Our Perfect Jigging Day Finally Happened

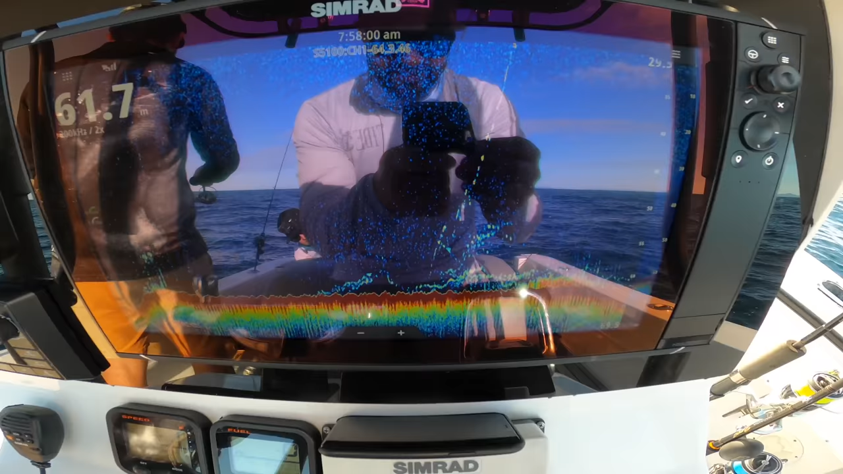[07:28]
All right guys, I'm just going to give you a quick demonstration of what's happened here. This is the fish that we've driven over.
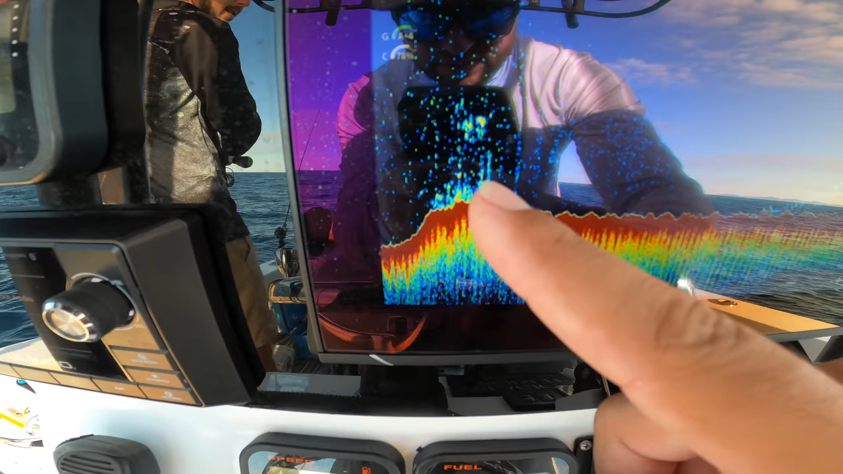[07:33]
Then we've come up a little bit further.
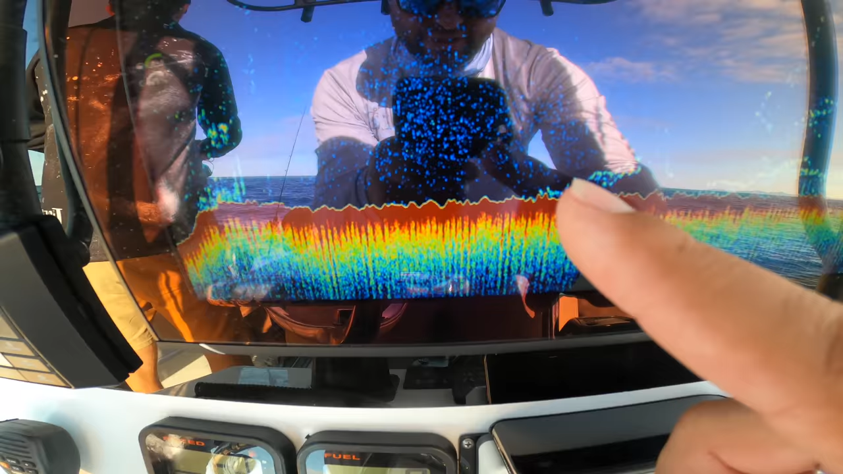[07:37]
We've started our drift. We've come onto the fish here.
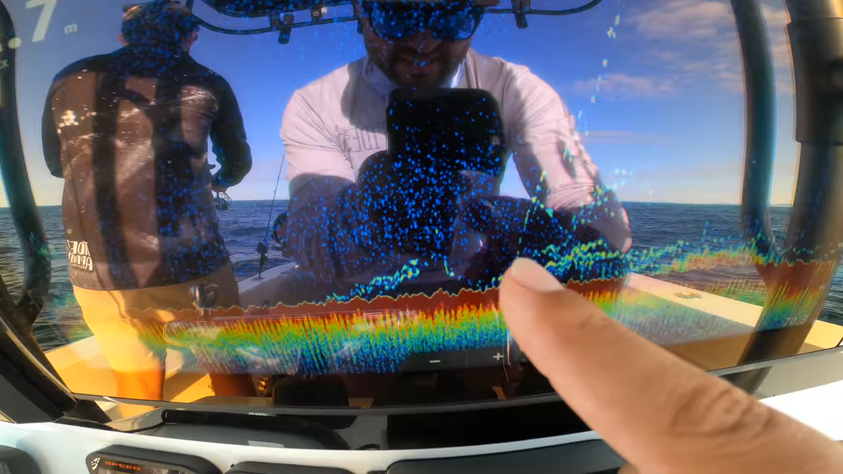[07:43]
And you can see I've hooked a nanny here. And that's him coming all the way up. And that's the rest of the school down the bottom there.
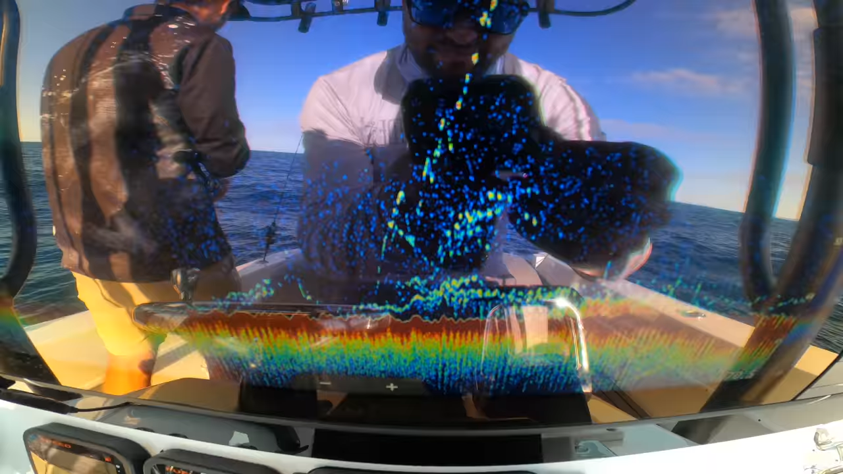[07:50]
I know there's a bit of glare on the screen. Hopefully you can see it all right.
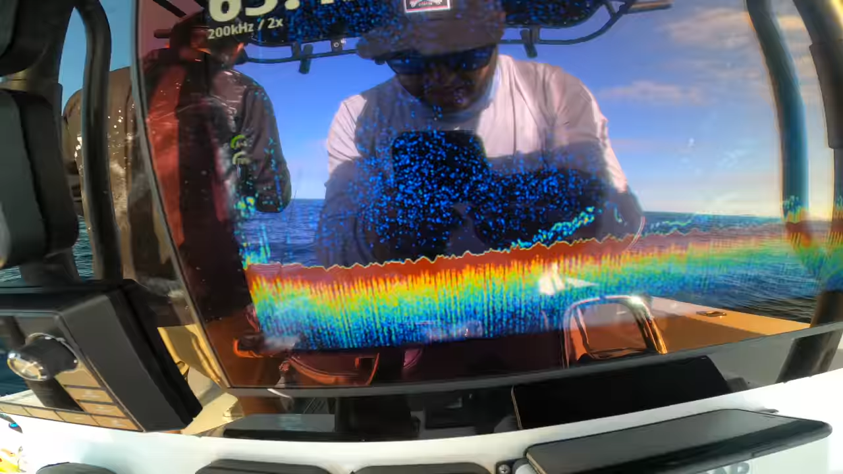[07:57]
But it's pretty interesting how your sounder kind of tells you a little story of what's going on.
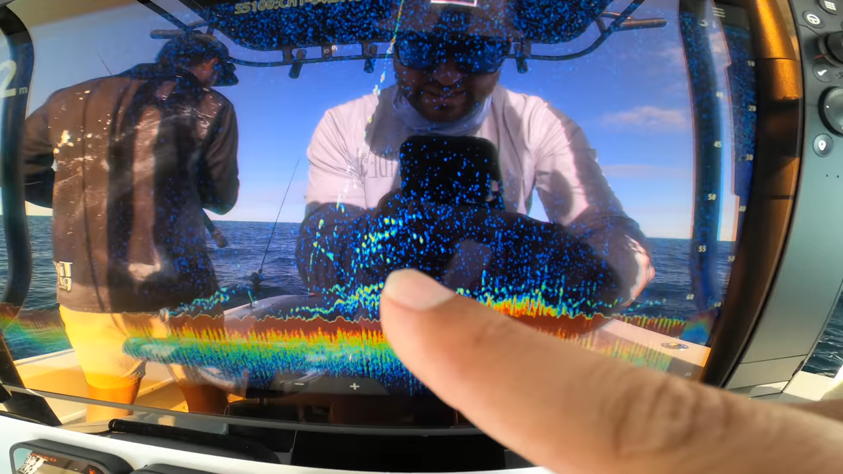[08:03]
You can see his friends have followed him up a little bit as well there. Just to see what's going on. Then they've bailed. Right, it's not the biggest nanny.